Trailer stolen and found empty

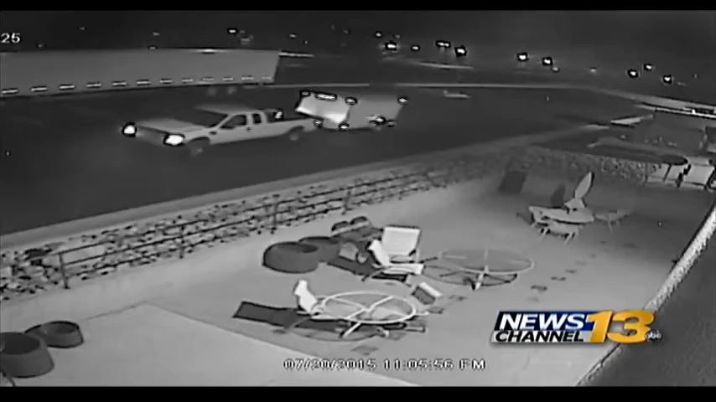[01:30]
And just a few weeks ago, thieves drove away from a lot near I-25 and Garden of the Gods.
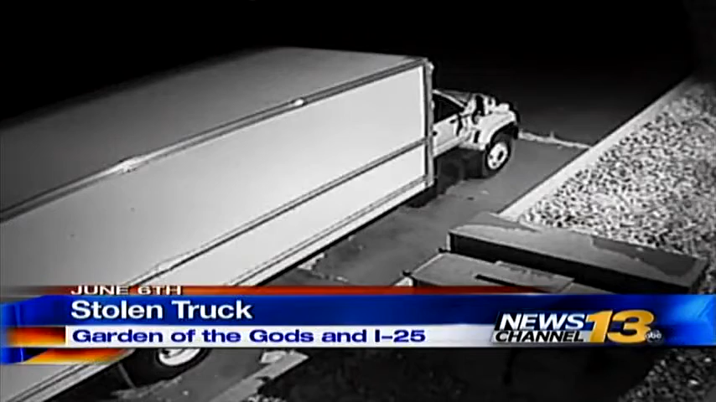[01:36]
While police were able to find Pearson's trailer,